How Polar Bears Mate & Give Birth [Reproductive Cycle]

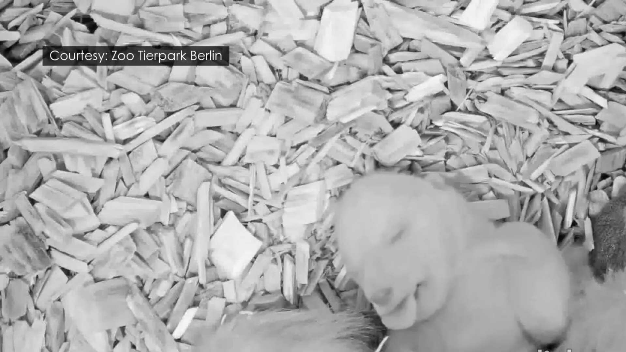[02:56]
which will usually be about 30 centimeters long and weigh around 500 grams.
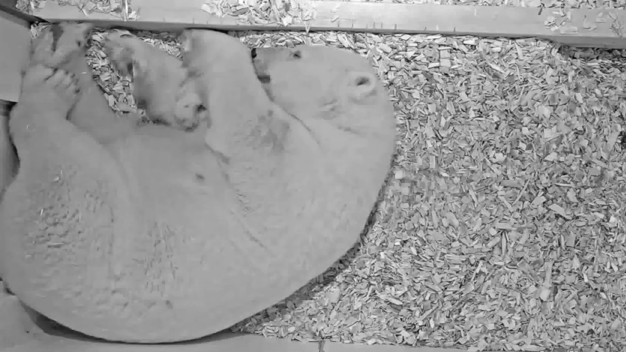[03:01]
Cubs will only have a thin covering of fur when they are first born and cannot keep themselves warm,